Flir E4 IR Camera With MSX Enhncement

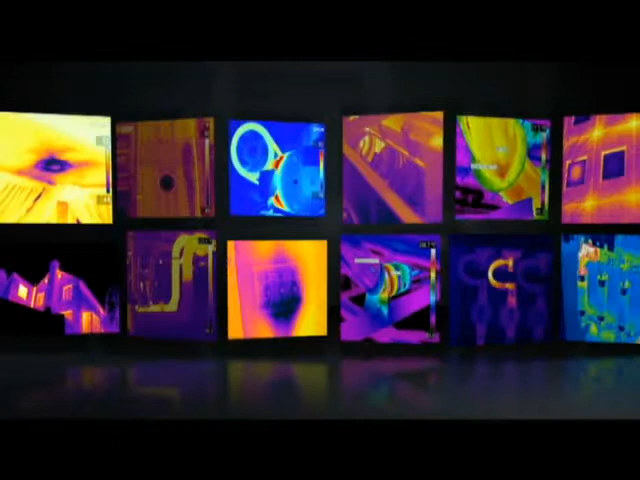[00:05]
If you plan to share saved images with customers or co-workers, a thermal image alone isn't always enough to help them understand what they're seeing.
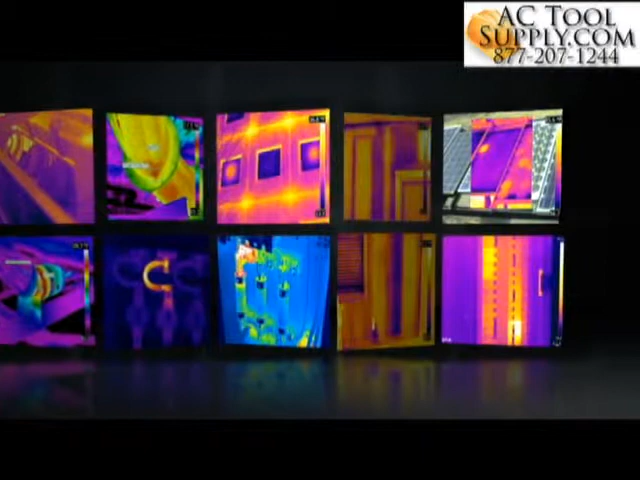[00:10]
Fortunately a FLIR camera with MSX creates thermal images with key details from the visible world intact, to point you to right where trouble is brewing.
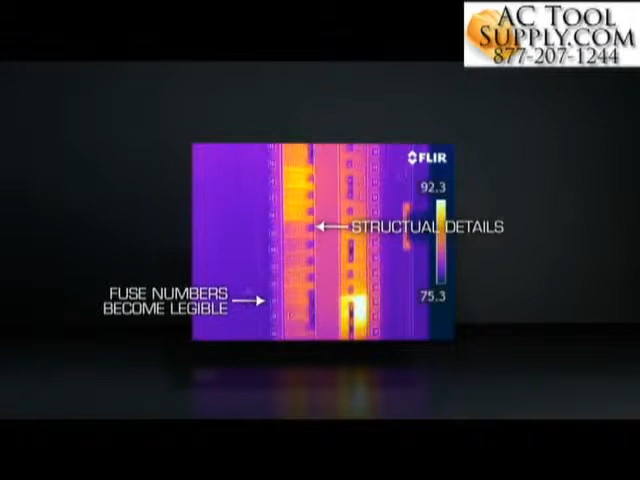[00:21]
On board all the newest E-Series and T-Series cameras,
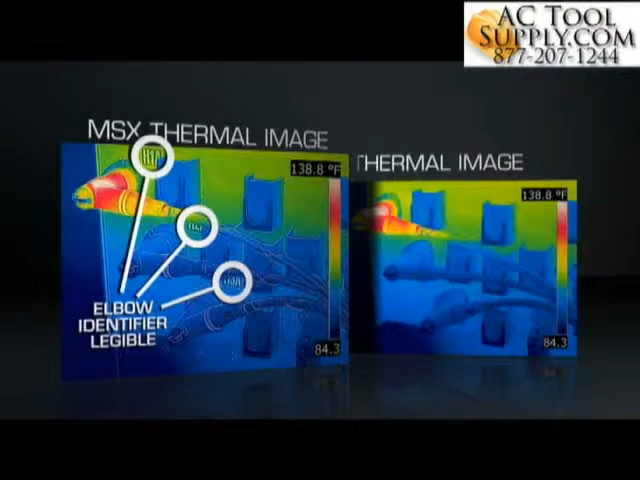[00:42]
On screen: scale top 138.8°F
With MSX, you'll know it as soon as you see it.